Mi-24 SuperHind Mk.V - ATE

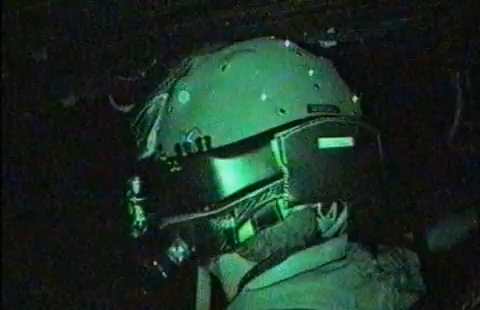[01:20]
NVG compatible cockpits and infrared landing and external formation lights.